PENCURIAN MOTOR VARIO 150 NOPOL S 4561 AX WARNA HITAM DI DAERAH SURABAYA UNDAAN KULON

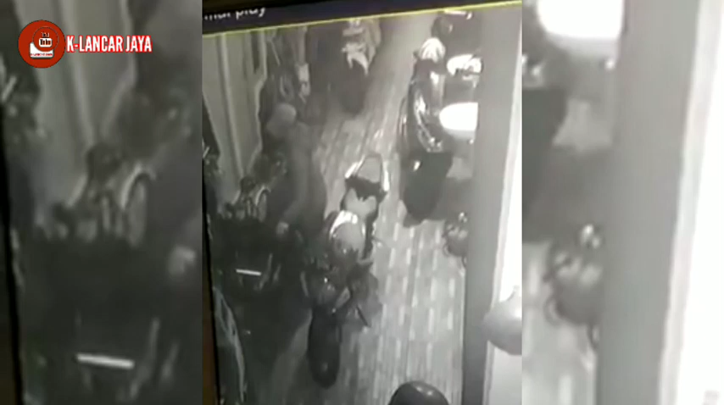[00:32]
Motor Vario 150 Nopol S4561 AX warna hitam, penutup lampu depan belakang pecah, kejadian di daerah Surabaya Undaan Kulon.
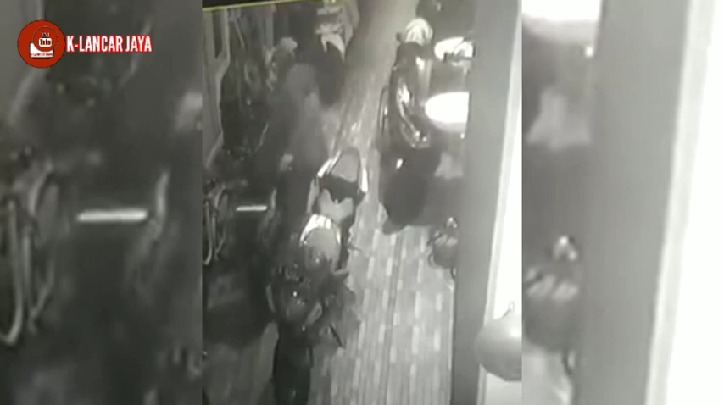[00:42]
Pada tanggal 8 Februari tahun 2023,